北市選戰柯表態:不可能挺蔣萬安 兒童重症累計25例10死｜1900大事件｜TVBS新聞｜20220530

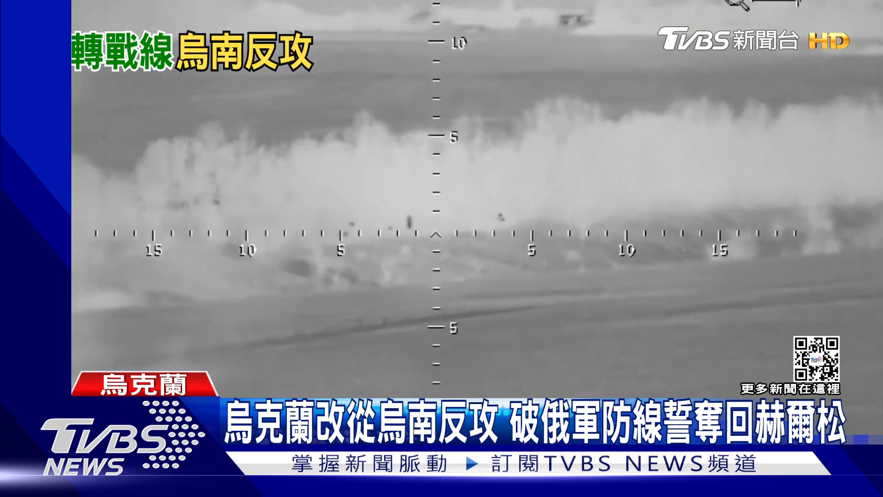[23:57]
炮彈震撼發射好幾公里外的目標瞬間炸成大火球俄羅斯國防部展示2S7牡丹花自走
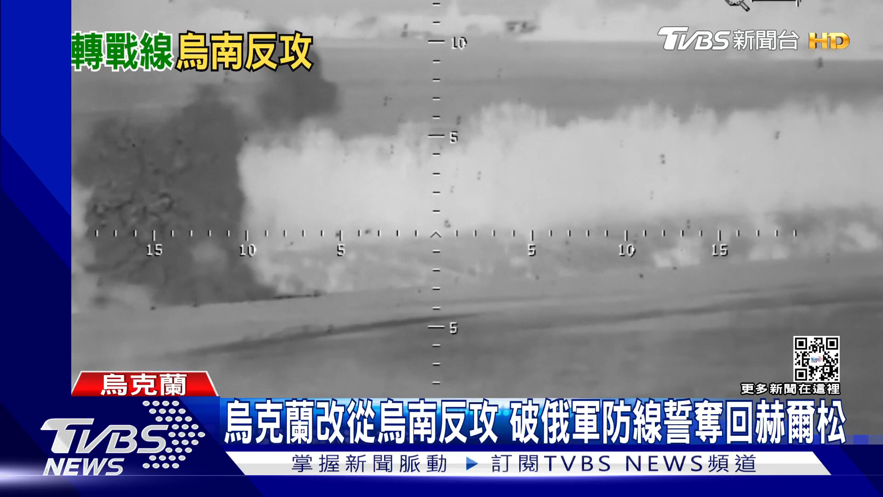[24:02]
炮就是這樣的軍武火力讓頓巴斯烏克蘭軍隊快要守不住